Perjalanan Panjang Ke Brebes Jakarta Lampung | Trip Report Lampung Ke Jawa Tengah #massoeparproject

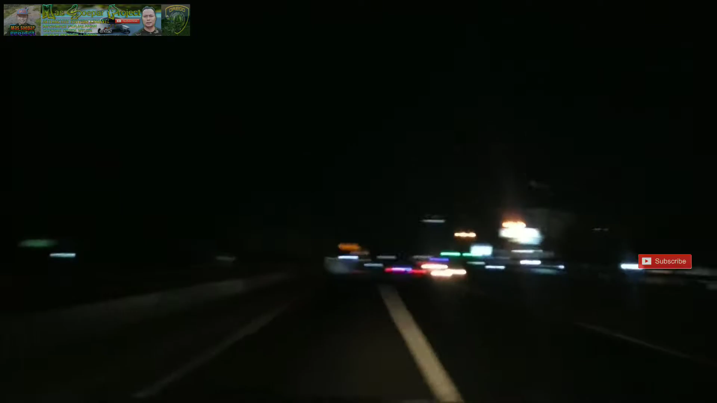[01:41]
340 guys ya. Nanti kalau habis kita isi aja di jalan secukupnya kan. Nanti kita lihat sampai Lampung sampai jam berapa kan. Kita masuk ruas tol Pejagan atau Brexit ya, Brebes Exit.
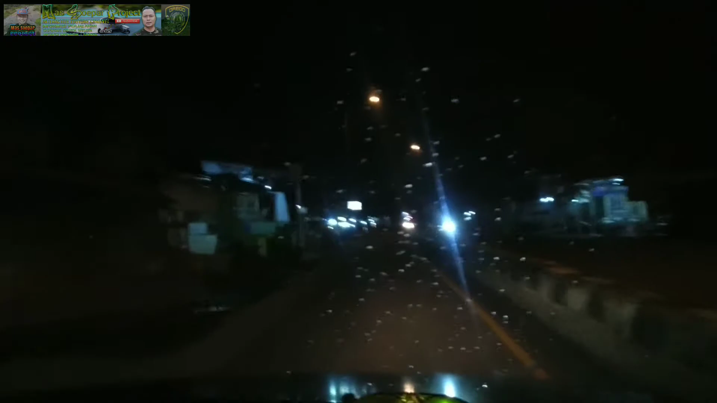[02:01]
Ini dari jalan Pantura tadi kita belok kiri di daerah Tanjung, nyebrang rel double tadi guys. Rel double, terus kita masuk ke arah Purwokerto ya. Kita lihat ada pelari guys, pelari apa? OSTJ guys, Sudiro Tunggajaya. Ini di depan ada simpang Brexit, Brebes Exit.
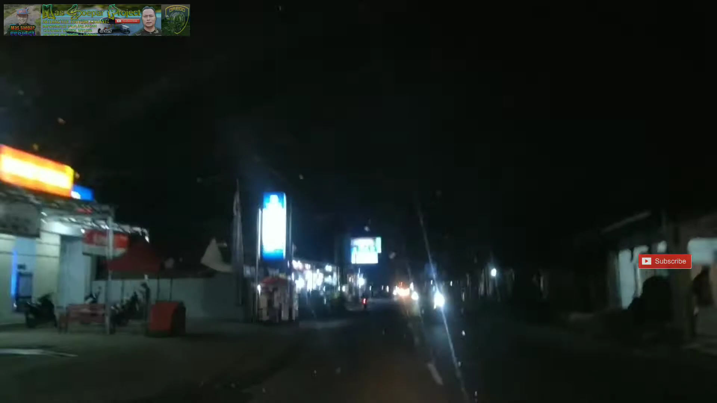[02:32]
Kita mau maju sedikit karena ada mau isi BBM dulu guys. Kita kalau belok kanan ke tol, kalau lurus kita ke lintas selatan ya, Purwokerto dan sebagainya. Kita mau ngisi SPBU dulu.
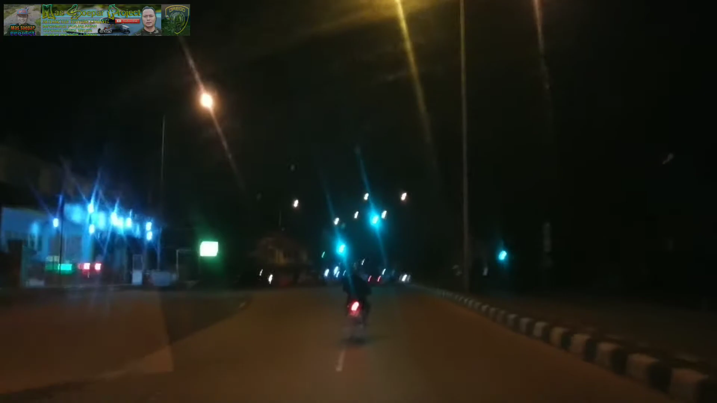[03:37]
Tadi kita dari lurus ya. Nah, kita belok.
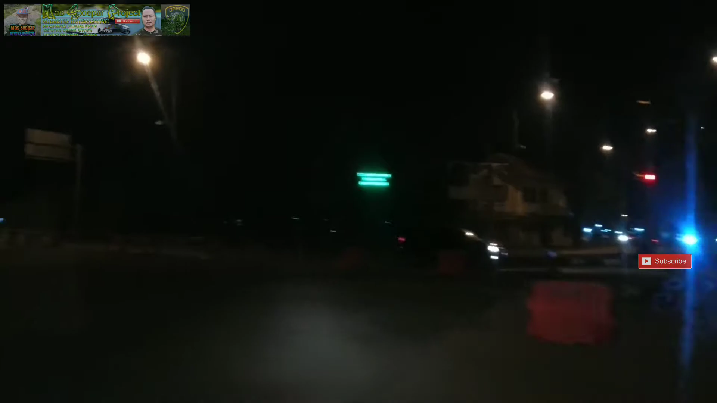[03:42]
Jam 19:28 guys.
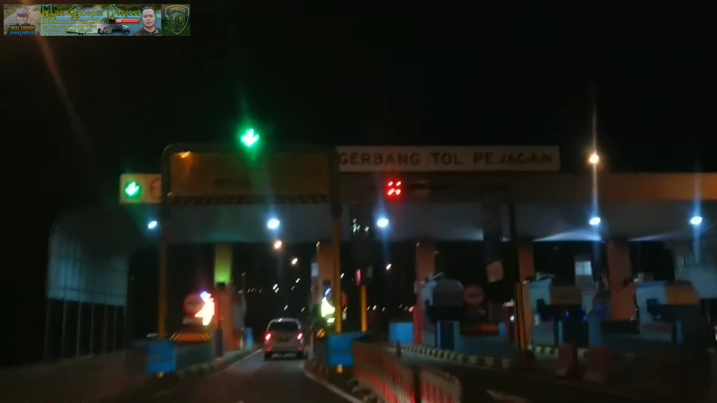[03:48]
Insya Allah kita non stop ya guys ya.
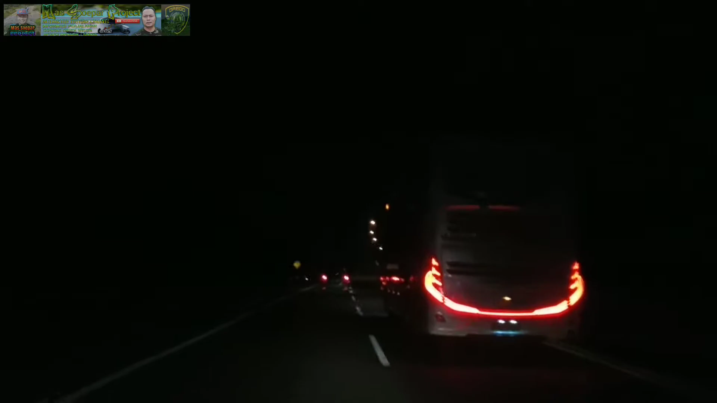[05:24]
Oh Sinar Jaya guys. Iya Sinar Jaya. Bis asli dari Cibitung. Enggak. Keren kan Pak?
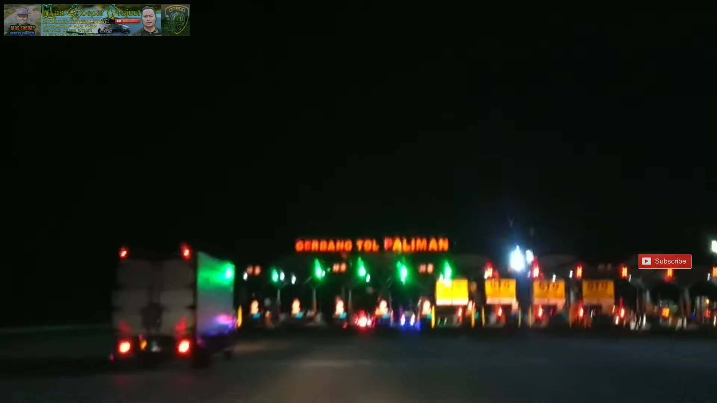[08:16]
Lebar banget ya guys ya, gerbang tol ya. Kayak Cikampek utama itu.
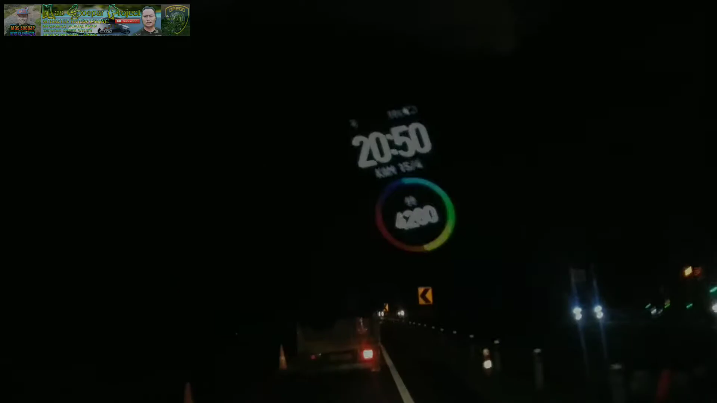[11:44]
2050 exit tol 138 Indramayu ya, Indramayu Cikedung, Cikedung Cikamurang. Untuk di depan exit tol Subang Kalijati. Nah, ini ada rest area kan. Rest area kembar ya, kanan kiri. Kilometer 131. Buat teman-teman kalau rasa udah ngantuk, mendingan istirahat aja guys.
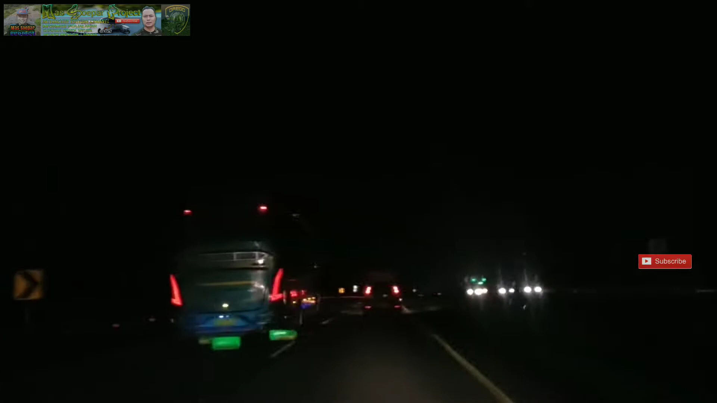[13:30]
Ini solar jata apa solar cor guys, ini guys. Putra Mulia Sejahtera. Kayaknya habis dari rumah makan dia suas banget guys. Area 101 ya. Ini kembar tapi agak nyerem posisinya. Oh iya ya, ini pernah juga guys, juga istirahat di sini.
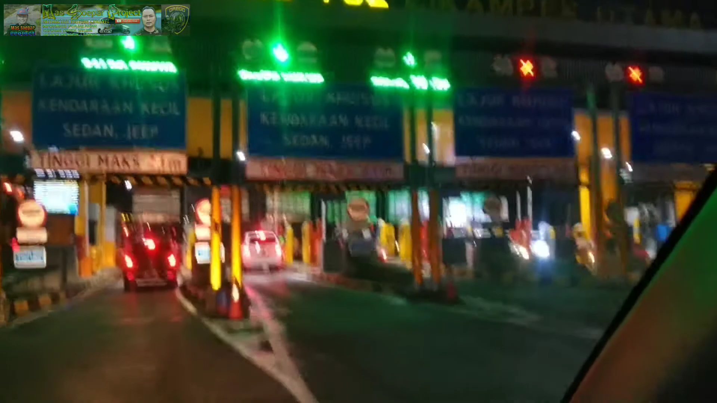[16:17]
Itu Agra Mas guys, yang suas banget.
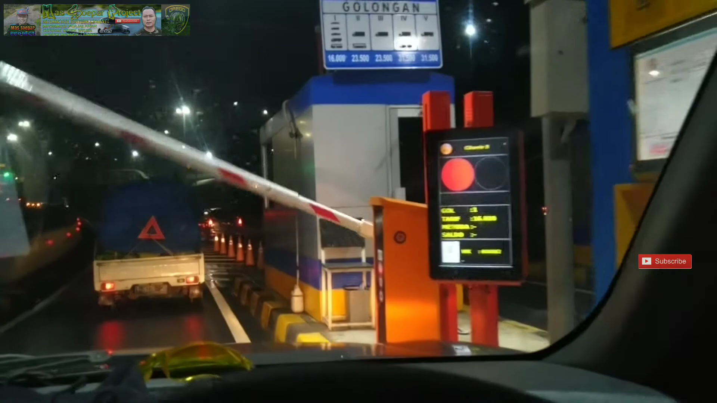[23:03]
Rp11.000 guys. Ya, saldo kita tinggal Rp112.000.
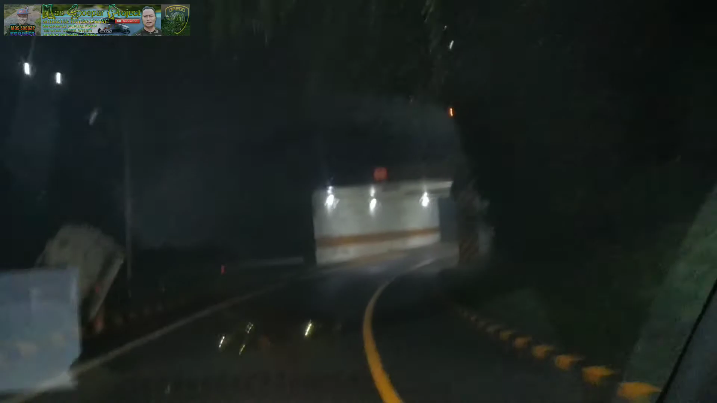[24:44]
Kemungkinan nanti sampai rest area tol Jakarta Merak kita isi lagi. Ini alhamdulillah banget nih jalannya sepi guys, nggak macet. Padahal Jakarta kan nggak ada malam hari ya biasanya, siang terus pokoknya. Kita bergabung di jalan tol Lingkar Dalam.
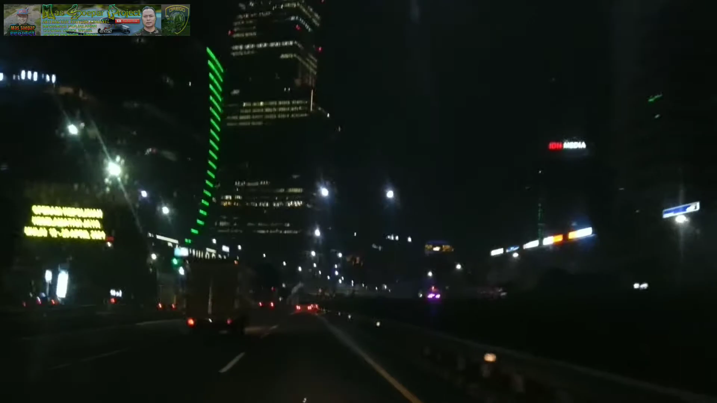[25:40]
Ya malum, gua dari dusun guys, jadi ngeliat gedung kayak gini kayaknya wow banget pokoknya. Jalan tol
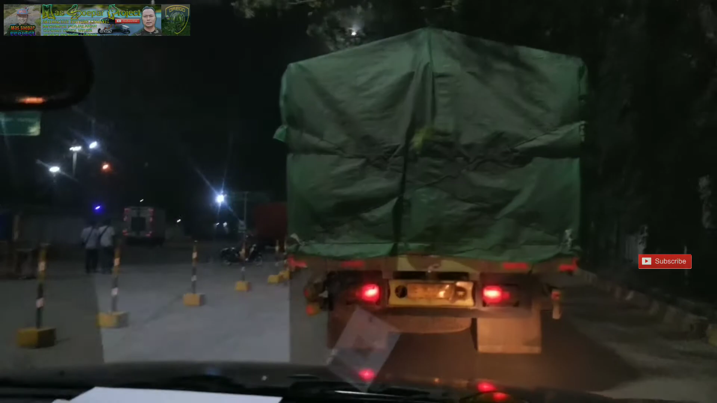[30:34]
Dipenuhi oleh truk. Ya enggak apa-apa lah ya kalau truk. Yang penting jangan bus pariwisata atau bis angkutan umum, karena satu kendaraan penumpangnya banyak guys. Kalau truk ini kan banyak muatannya aja, orangnya paling 2 atau 3. Ini di pintu masuk banyak yang nyegat-nyegatin guys.
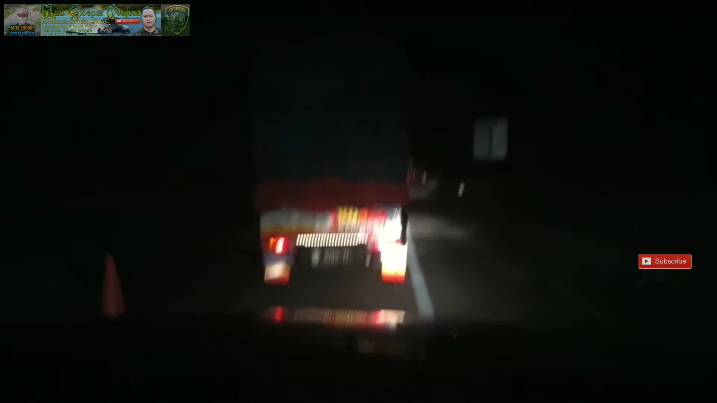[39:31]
jadi banyak gue lihat kerucut-kerucut rambu itu yang kelindes-lindes guys. Mungkin lagi kecepatan tinggi nggak ada lampu kan, lampu perbaikan jalan itu buat pertanda itu, kira pengendara kelindes rambu atau kerucut rambu ini guys. Mudah-mudahan pengelola Tol Trans Sumatera bisa lebih memperbaiki lagi ya, saya memperbaiki fasilitas jalannya agar tidak membahayakan pengemudi.
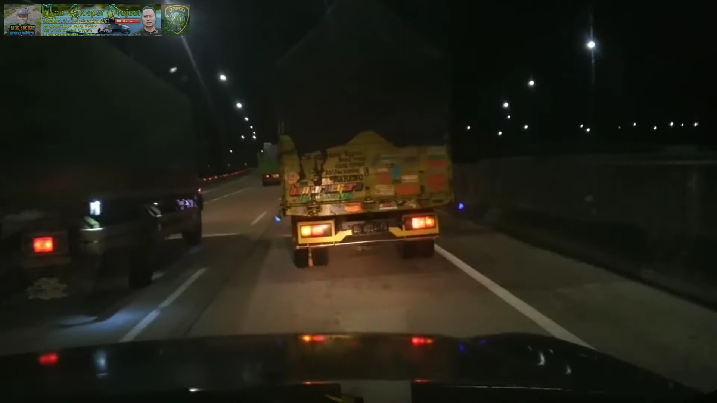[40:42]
Buat teman-teman yang mau ke Sidomulyo di exit di kilometer 38 ya. Nah ini baru mau ini dikit ya, sini ada perbaikan jalan lagi. Harap maklum ya, mungkin perbaikan jalan ini dimaksudkan agar nanti pas libur lebaran ya kemungkinan ada atau tidak harus mudik,